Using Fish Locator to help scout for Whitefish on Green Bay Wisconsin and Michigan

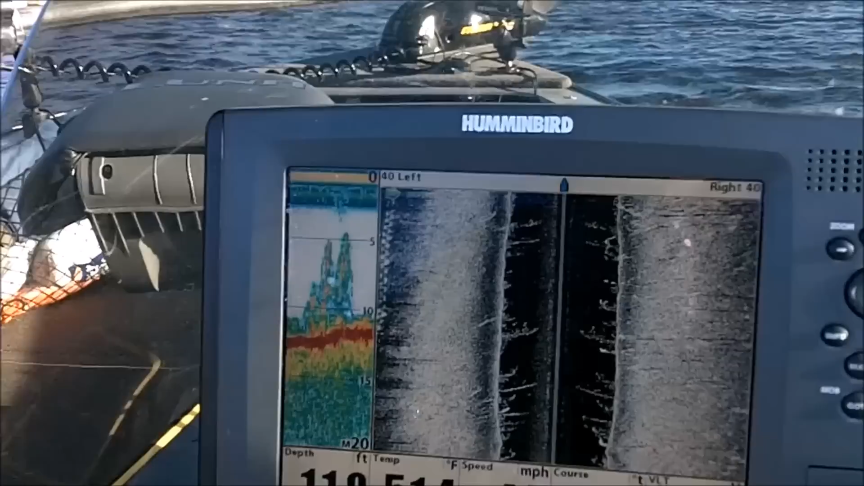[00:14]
I'm going to be watching my side imaging and be watching for rocks.
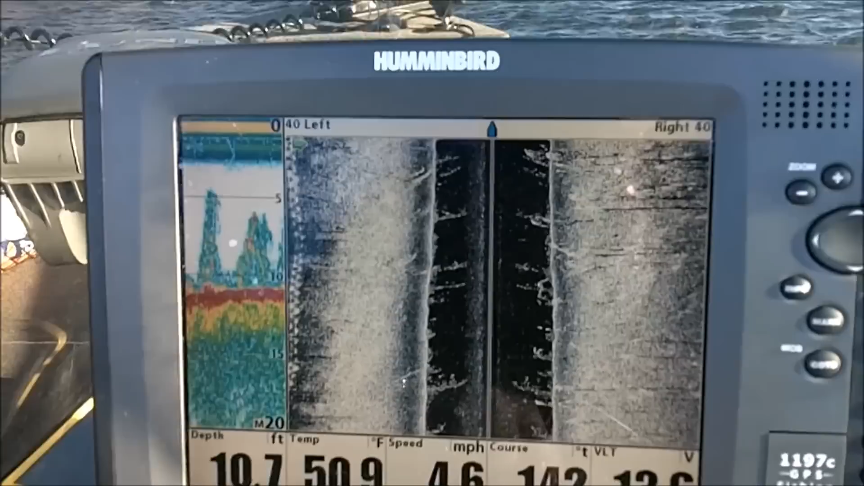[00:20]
If I can find any rock piles of weight from the river mouth,
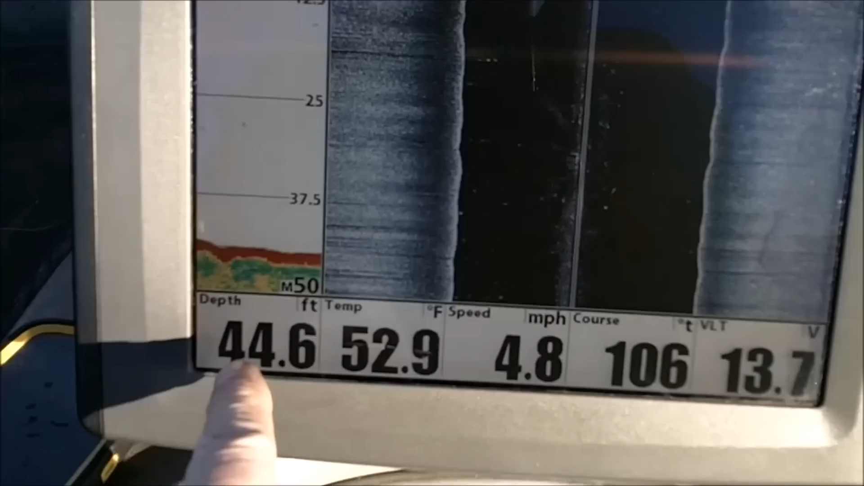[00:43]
On screen: depth 44.6 ft, water 52.9°F, speed 4.8 mph
It's like 40 feet deep. 45. I keep just watching the side imaging.
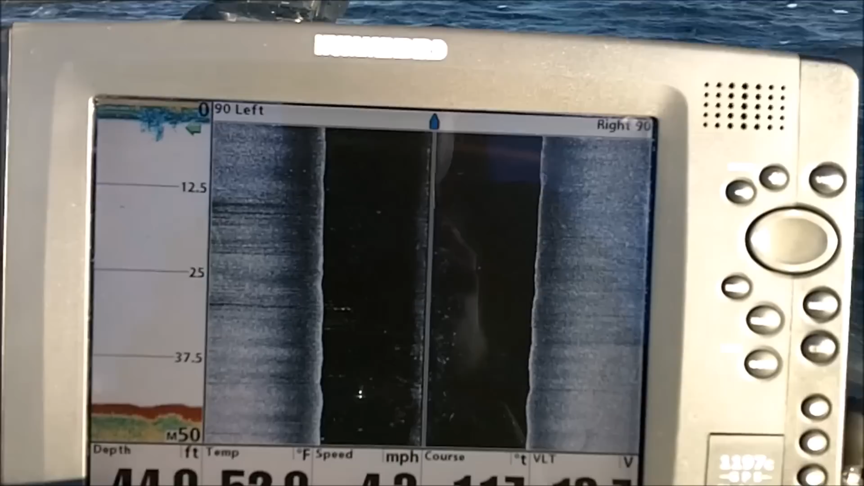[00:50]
I'm waiting to see rock piles. I did mark some on the Michigan side of the river.
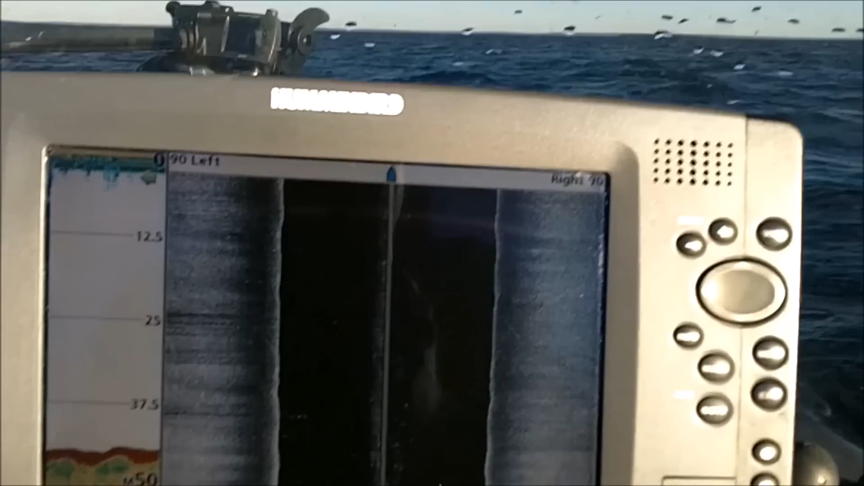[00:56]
Now I'm on the Wisconsin side. And once I find some rock piles,
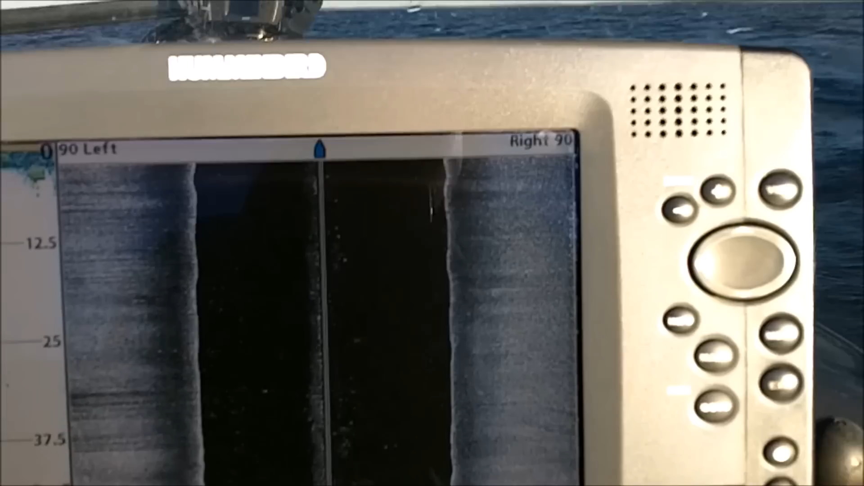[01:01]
I'll mark them on my little hummingbird that I'm going to be using for ice fishing.